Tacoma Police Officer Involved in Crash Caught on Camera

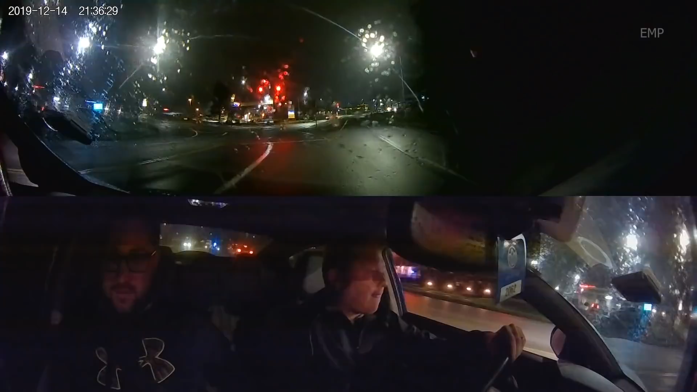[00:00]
that's Tacoma. Trying to confirm if you're possible to be a 400. That's another cop coming up here. Yep. Oh shit!